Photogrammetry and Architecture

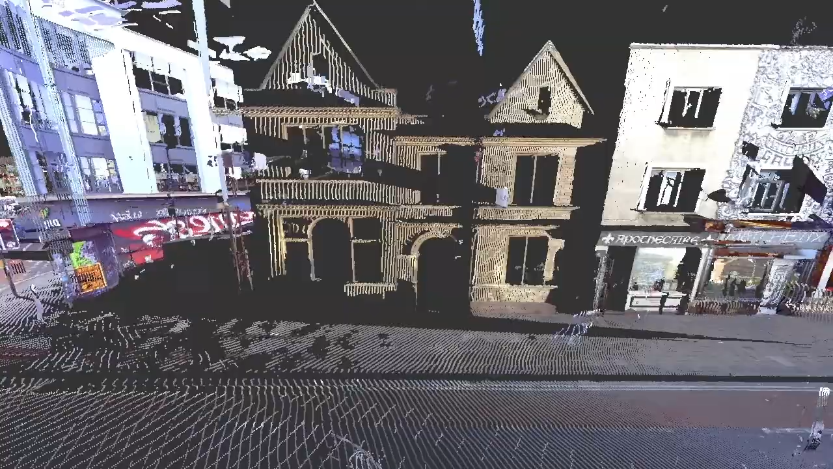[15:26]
for like kind of hipster burgers and stuff but that used to be DHS which was an old shop so
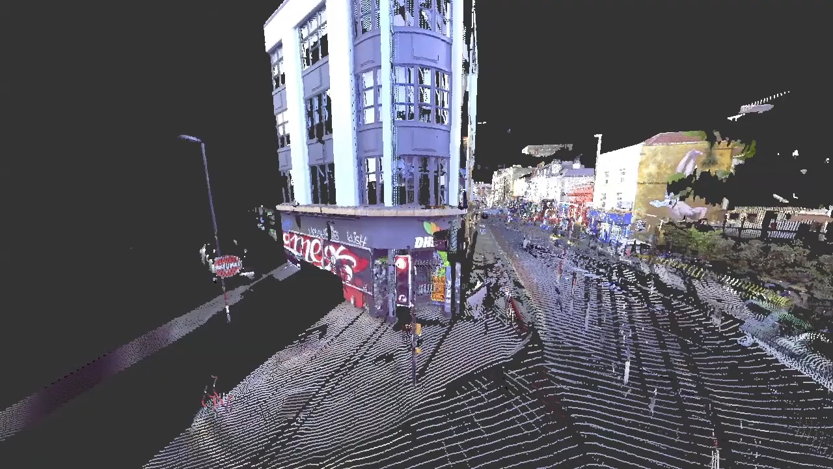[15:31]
you can this is a kind of archive in a way of Stokescroft that back then and um
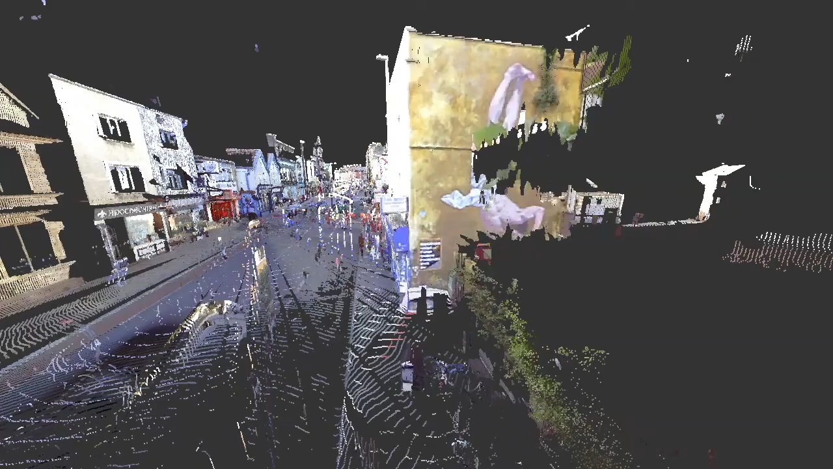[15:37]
it's it's really interesting kind of tool to
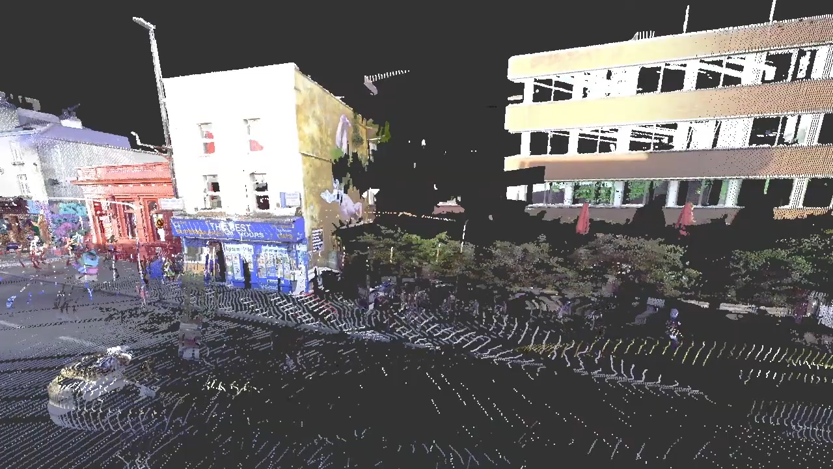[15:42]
see what the city was like um and you know the canteen that
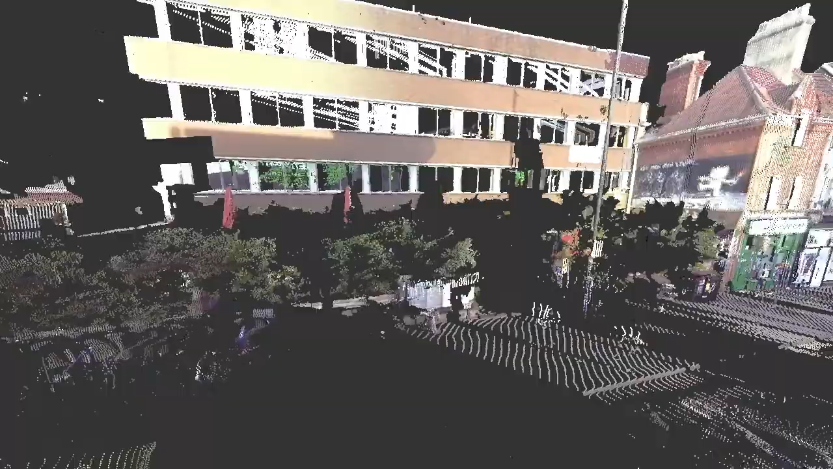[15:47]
was that was derelict 10 years ago when I moved here um
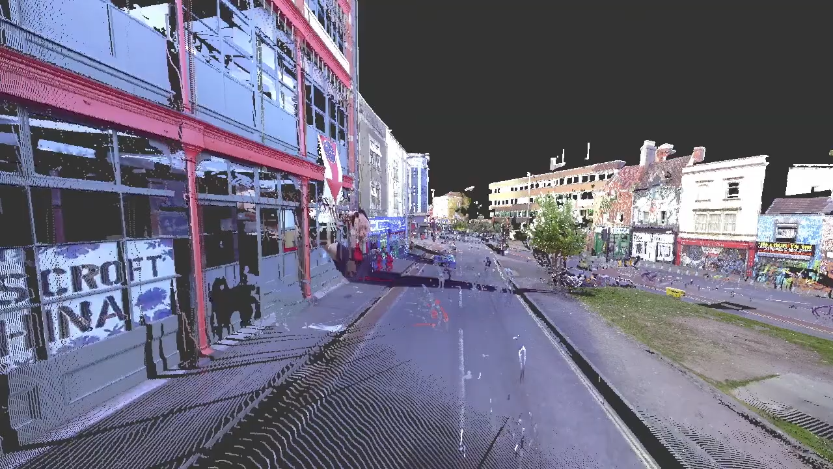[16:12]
stood right in front of it and this answers your question um the scanner creates a 3D laser
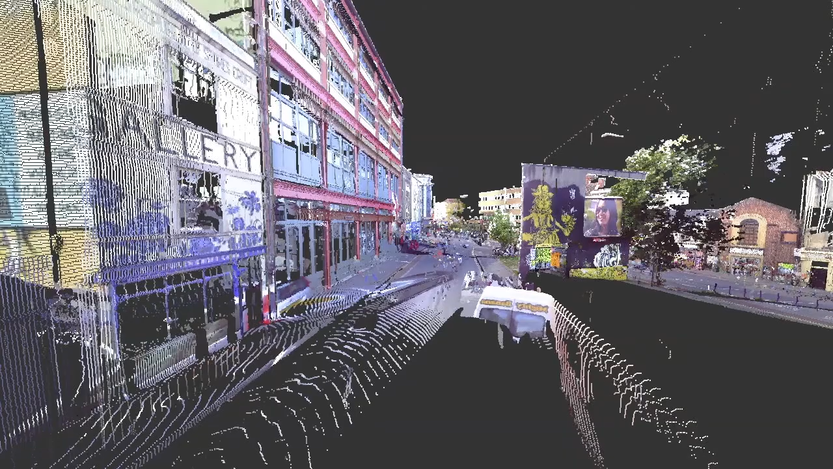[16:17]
beam point cloud and then it takes a panoramic photo and it etches the RGB values
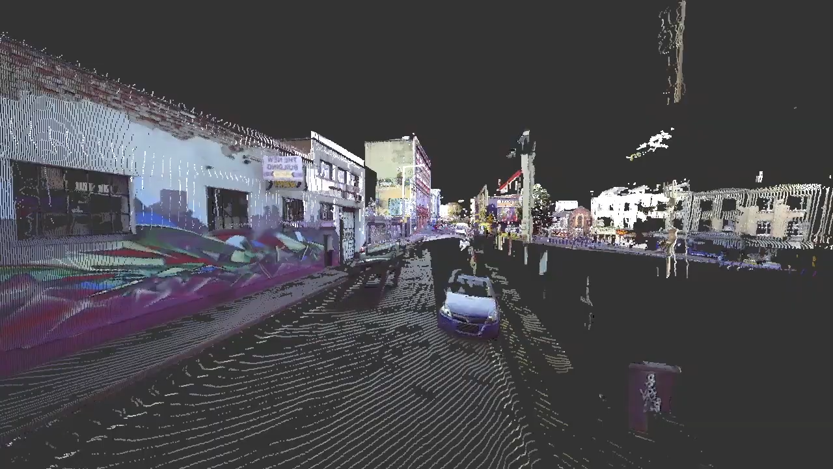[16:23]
onto those points so that's why you get people stuck on the wall looking like absolute mentalists
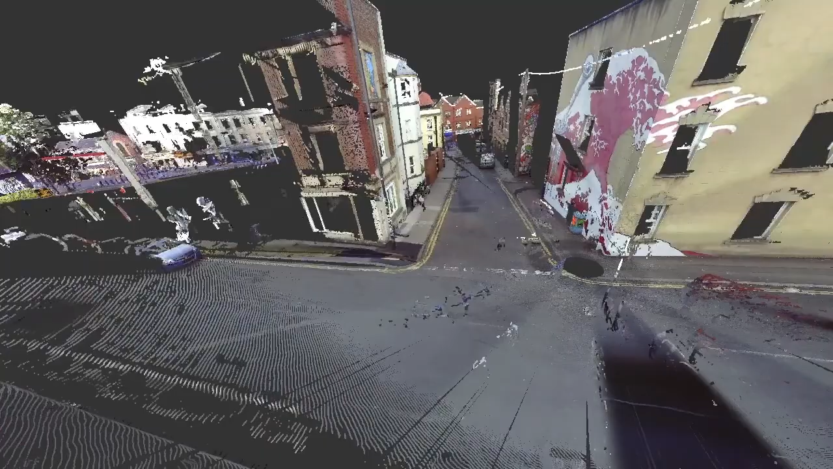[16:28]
that's one of my favorite piece of graffiti that wave um
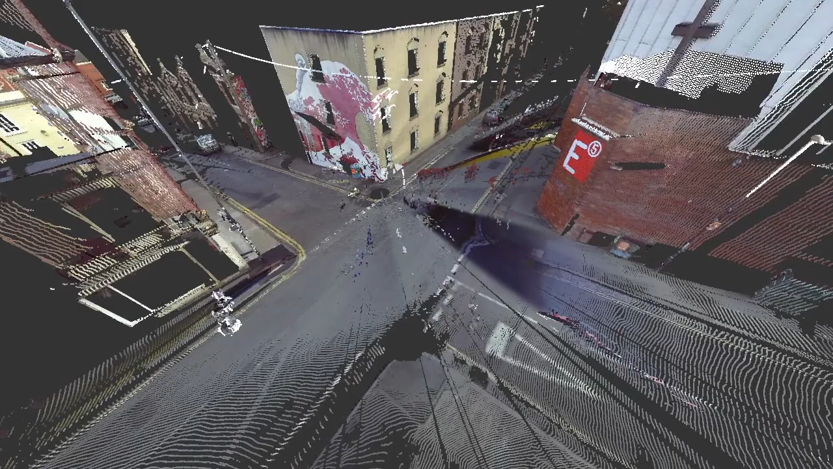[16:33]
that's really cool I mean you get all of the stuff you get the shoes like hanging on the um
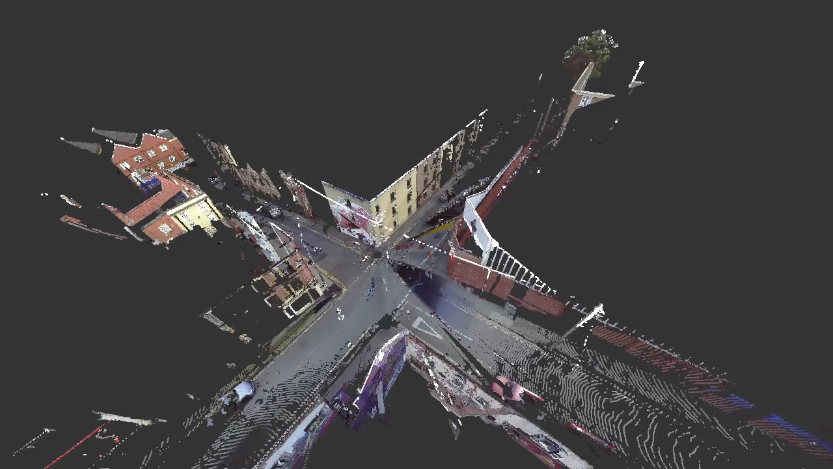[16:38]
on the wires and um I've been
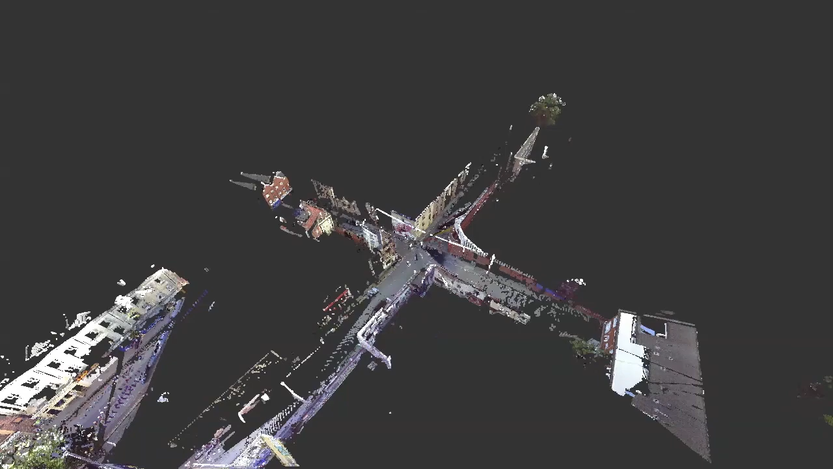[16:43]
trying to like explore animation because it's probably the best way to show what's going on but all of this can be put into Revit and
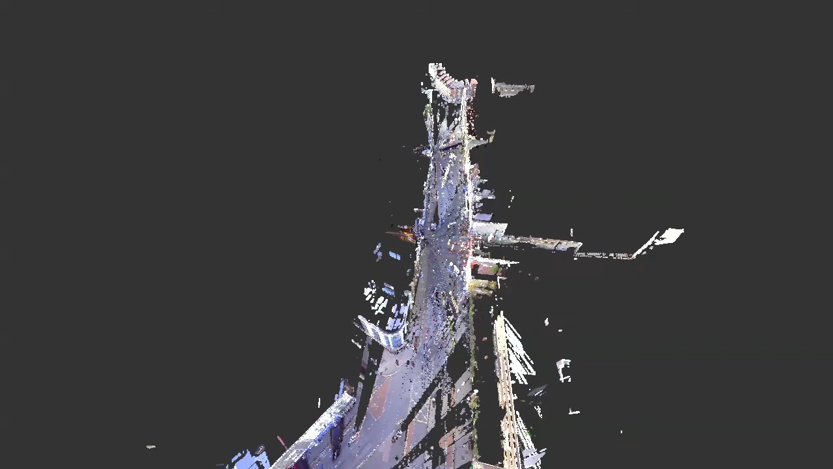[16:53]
drawn orthographically um but in some ways you don't
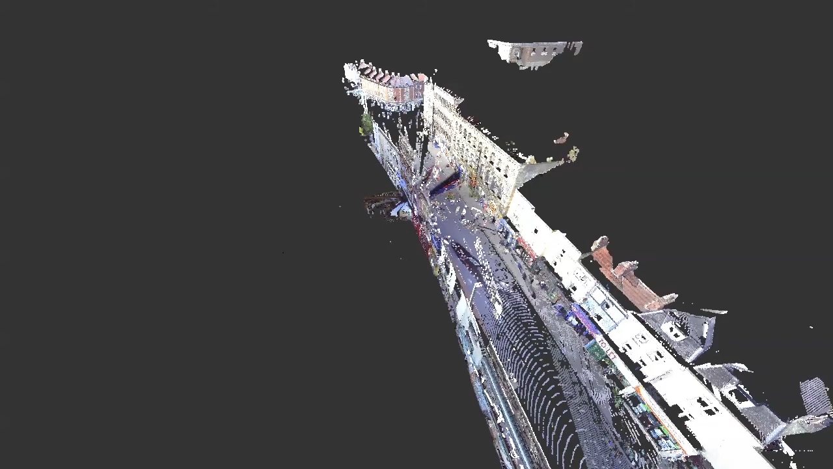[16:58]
need to redraw it all I mean this is the main contentious scheme at the moment the carriage works that's been derelict since 1989 and
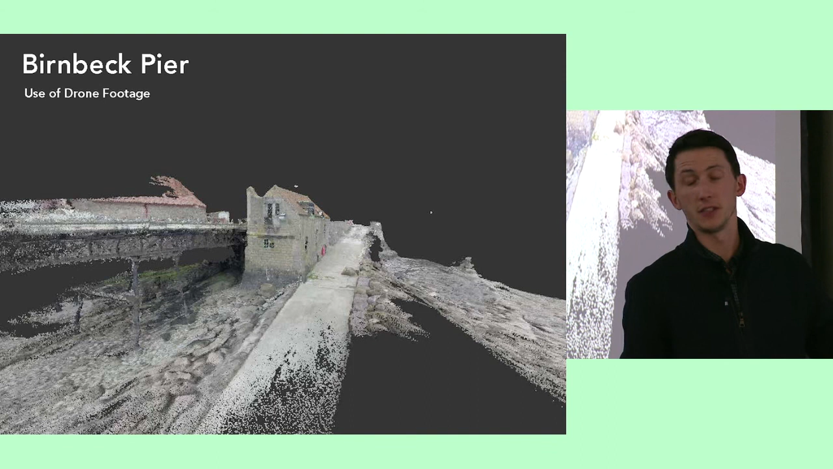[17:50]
I was working with Matt a bit just looking at one of the mArch projects and that was where he sent me a drone footage uh video and then I just um sliced it up into a series of frames and then was able to create a point cloud in a similar vein but maybe not quite um the same route so yeah that's it you cut the drone footage up into scenes extract the frames I use a software called photo scan um and
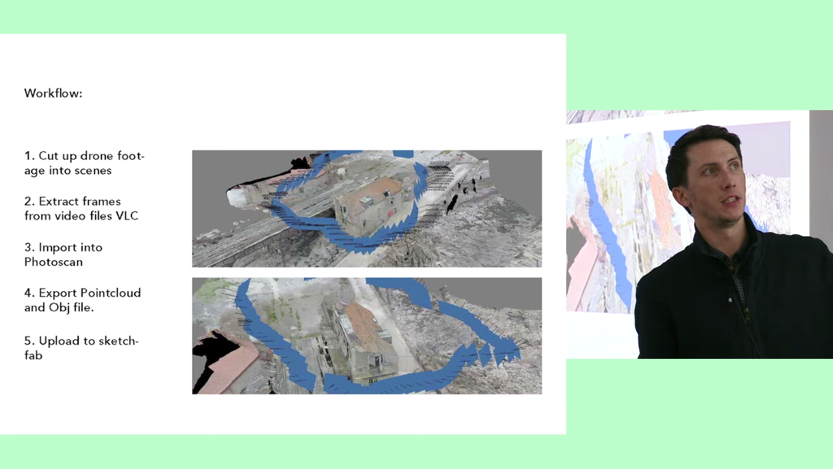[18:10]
you can see here like each um each frame's got a normal and you can kind of gauge how
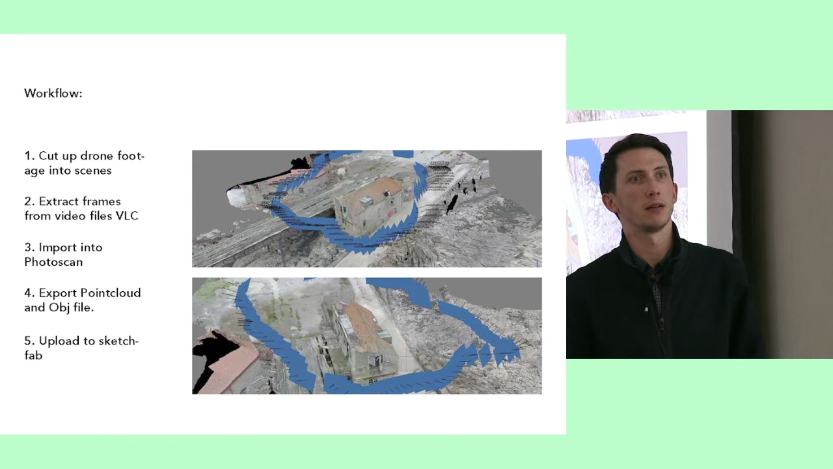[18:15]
it's how it's working out and you get really cool graphics um
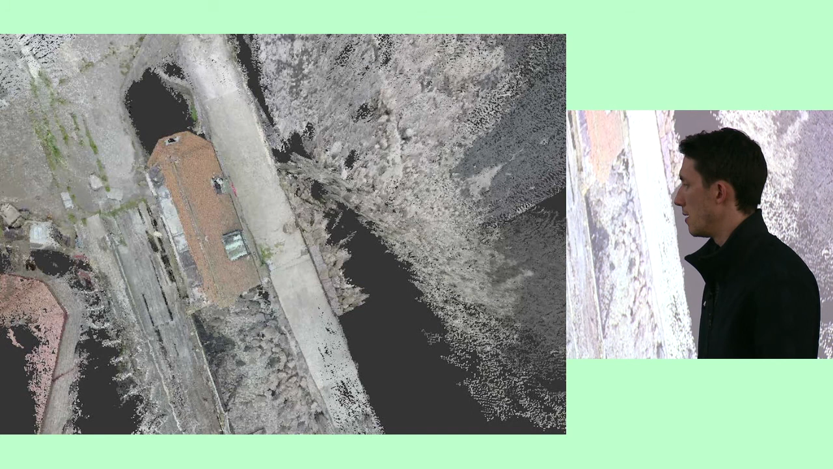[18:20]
and it doesn't take that long like that would it's a different type of style of like media and it's not quite so common but I quite like the look of that as a kind of graphic um style and that's the top view of of that small section another one that I looked at was the um Kowloon Ward City I recently went to um